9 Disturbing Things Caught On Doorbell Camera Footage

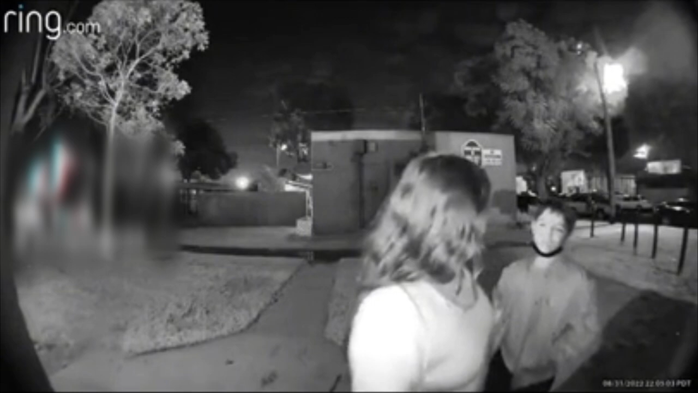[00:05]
this first video shows a mother and son coming home after shutting their door we can see that a random man had
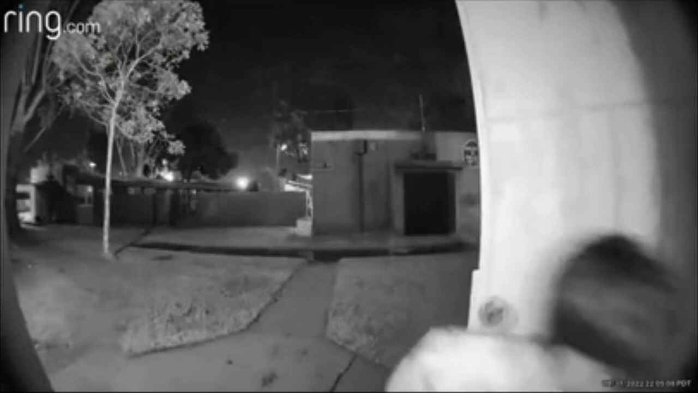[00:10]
been following them he even tries to open their door but luckily the mother had locked it the guy just sits outside creepily staring at the mother
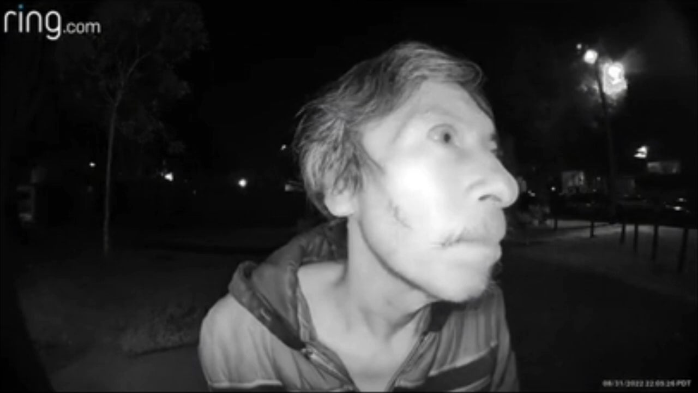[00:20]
she can be heard yelling at the man eventually the guy left but
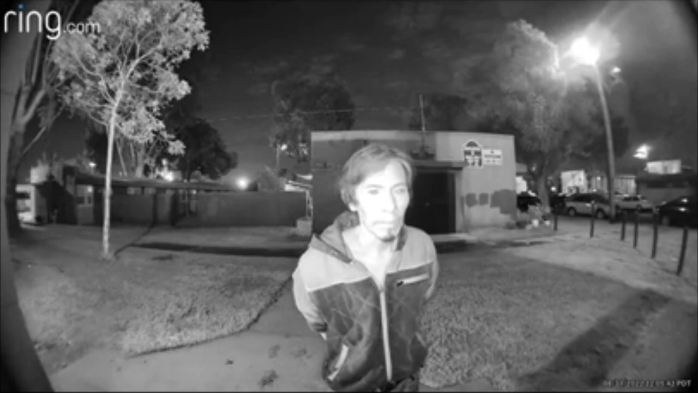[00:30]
it's scary to think about what might have happened if that door wasn't locked this next video shows a guy dressed as a clown
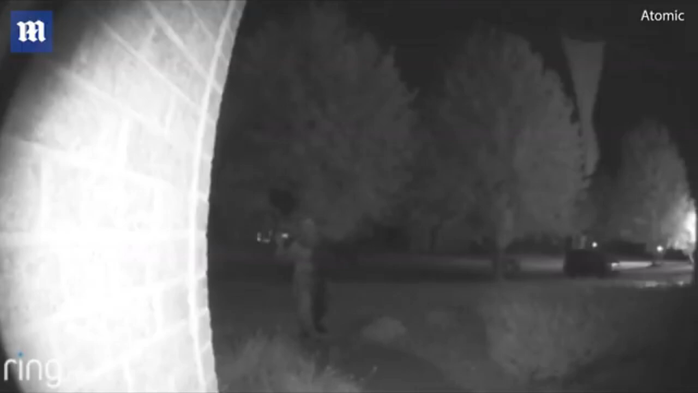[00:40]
stood outside someone's house in the middle of the night this
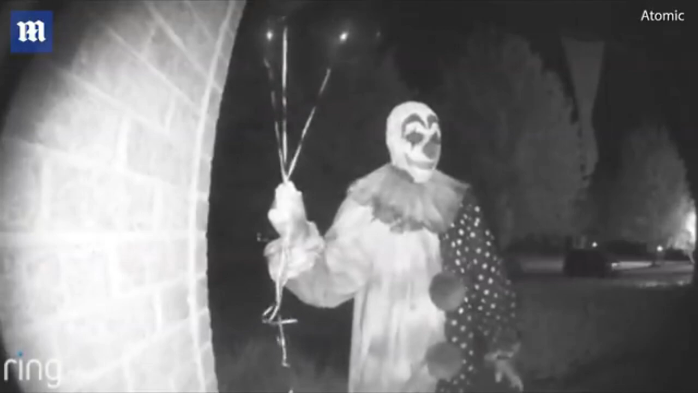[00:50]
wasn't the only instance of a clown being recorded on a doorbell camera
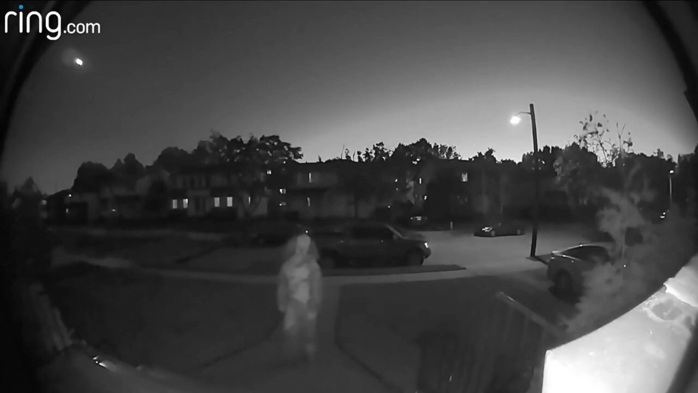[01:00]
in the middle of the night these videos were more than likely just people trying to scare some of their neighbors but i still wouldn't want any clowns at my door in the middle of the night
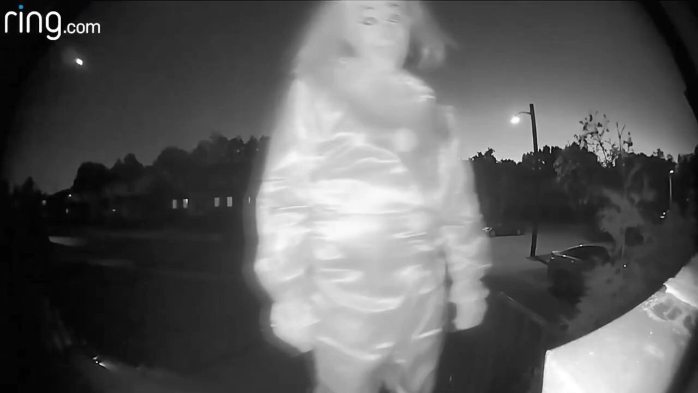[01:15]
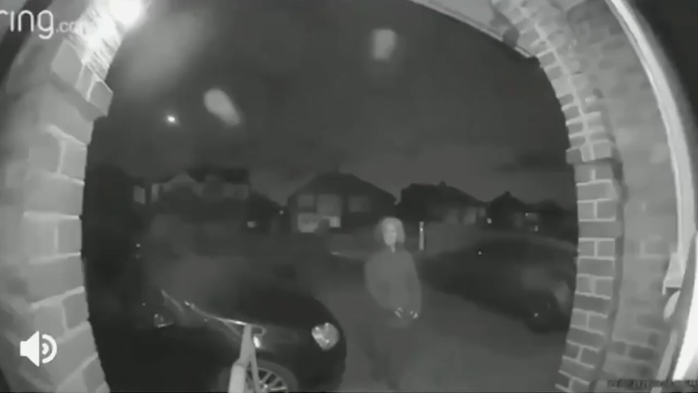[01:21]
in this next video an elderly woman can be seen approaching a house in the middle of the night while holding a knife she
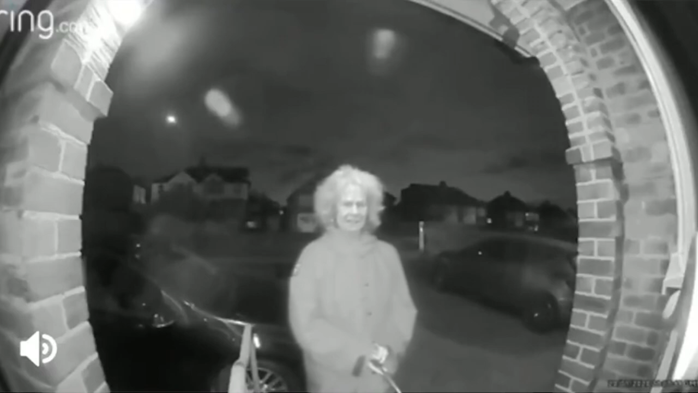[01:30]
doesn't ring the doorbell instead she just stands outside looking at her knife no one knows why this woman has stood outside a stranger's house in the middle of the night some believe that this woman is suffering from dementia
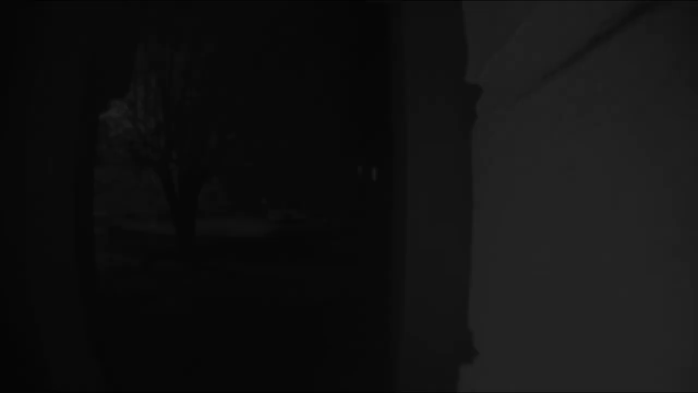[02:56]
in this next video someone can be seen crawling through the homeowner's garden in the middle of the night
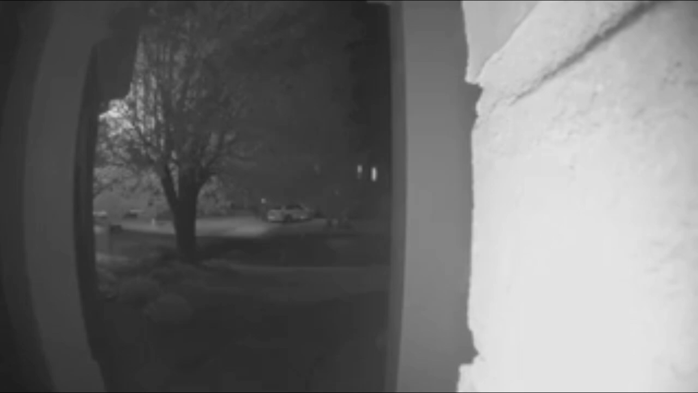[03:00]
people in the comments have speculated that this is a man high on drugs but this is still very creepy